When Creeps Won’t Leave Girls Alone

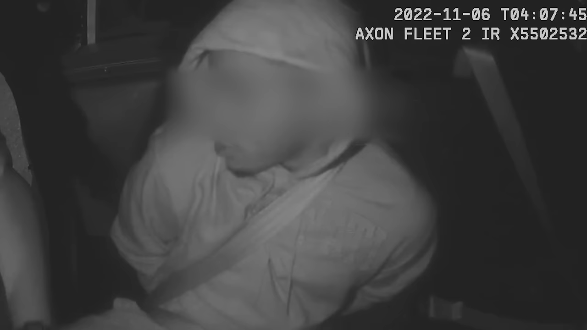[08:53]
In the police car, the suspect's wild behavior just kept on getting worse, and he even started rapping as the police tried to restrain him. Hey! Stop that shit! He's trying to bite me. No, sugar man. Stop! Now! Stop now! Stop now!
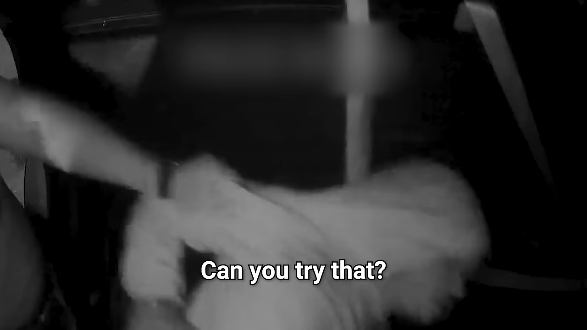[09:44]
Oh, shit. Yeah, you try that. Come on. Work with me. Don't grab my body cam. Don't grab my body cam. Come here. You a I'm glad you're a You always been a You always been a Stop kicking. Oh. Back in. Mm. Push him over. No. Are no.
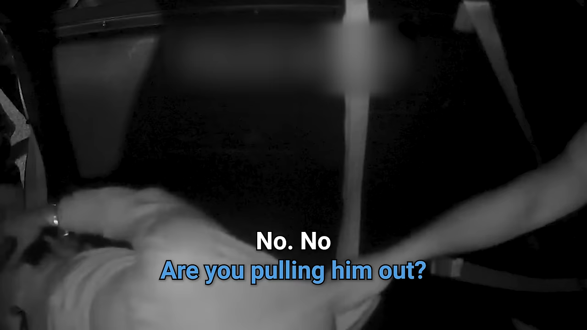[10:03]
you pulling him out? No. No, I'm pushing him in. He's hooking his foot.
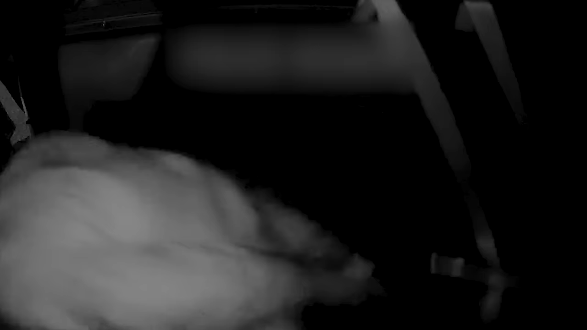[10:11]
Stay in there. Stay in. No. Stay in. Watch out, he's biting. Get in. Get in the car.
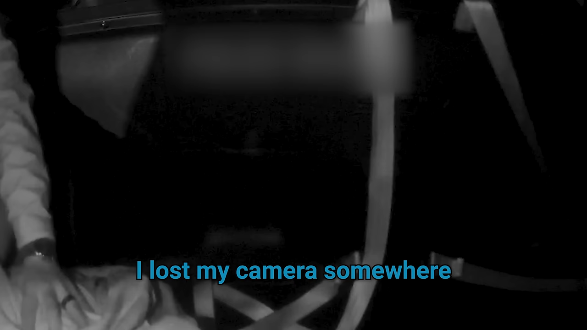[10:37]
I lost my camera somewhere. I got your camera, don't worry. All right, put your foot back in.
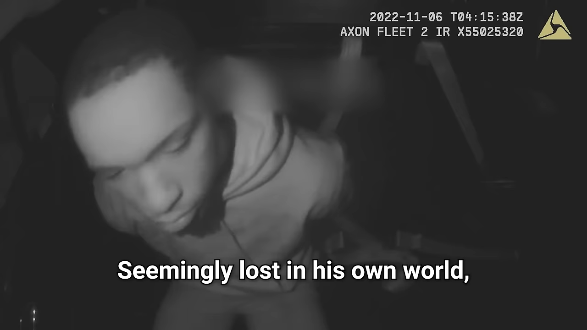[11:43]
Seemingly lost in his own world, the suspect engages in incoherent rapping while being transported to jail.